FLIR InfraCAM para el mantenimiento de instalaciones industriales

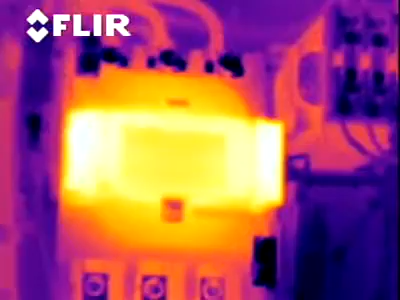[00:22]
A flaring infrared camera would help you identify the source of the problem much quicker than a conventional troubleshooting method. With an infrared camera, you're seeing beyond what your eye can see.
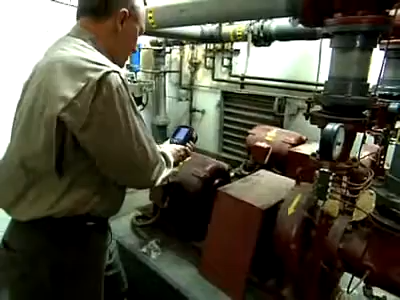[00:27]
As soon as you turn it on, you'll see a distinct color difference across your component.
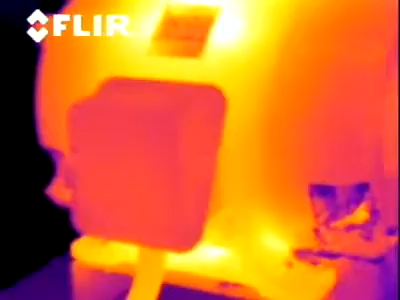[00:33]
It would stick out just like a sore thumb. Here's where your problem is. This is where it's originating.
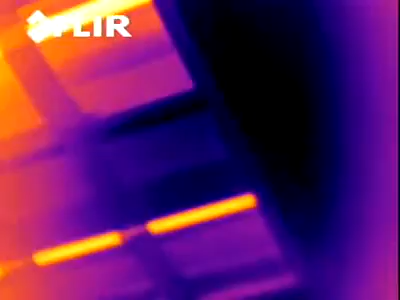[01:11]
And you'll know that my system's either running correctly at this point,
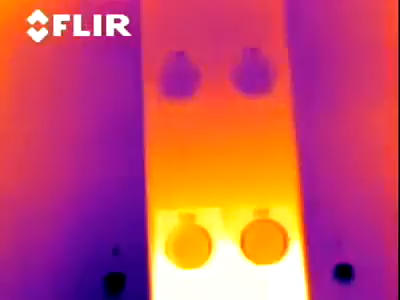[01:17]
or it's something that needs to be addressed at a future time. You can schedule the repairs rather than have an emergency repair.